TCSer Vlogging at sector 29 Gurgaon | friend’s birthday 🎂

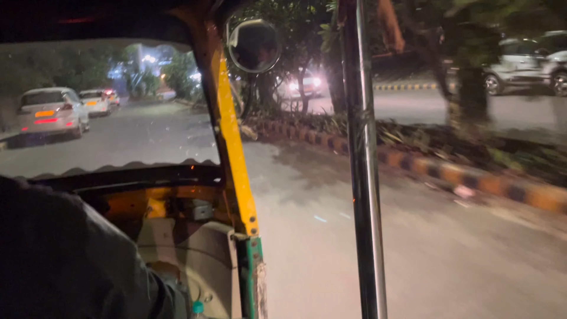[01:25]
पेट पूजा करने के बाद अब हम लोगों ने सोचा चलो भाई आटो वोग कर लिया जा और चलते हैं सेक्टर 29 वहां पर काफी अच्छे क्लब्स हैं तो
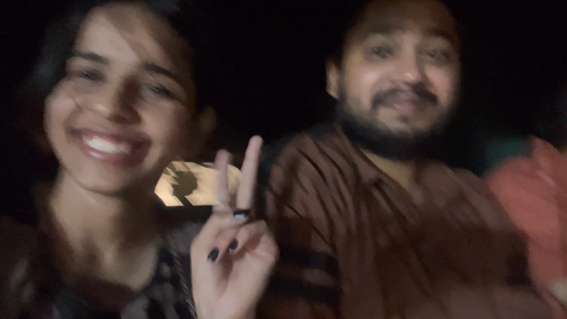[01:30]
हम आये तो तो यह बड़े अच्छे से कार में पर जा रहे हैं तो यह हम डाउन
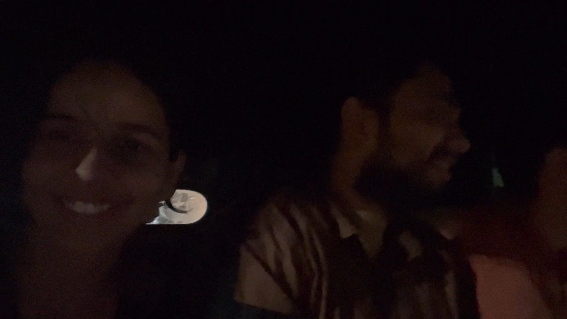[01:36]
टू अर्थ का सिंबल्स शो करते हैं हम कितने ज्यादा डाउन टू अर्थ है बेसिकली पैसे नहीं है
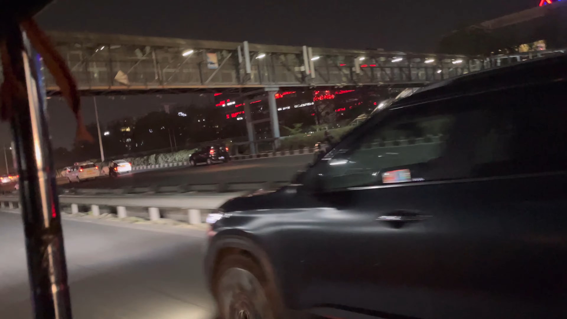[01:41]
तो हम लोग बस जा रहे हैं घूमने और आ चुके हैं हम सेक्टर 29 में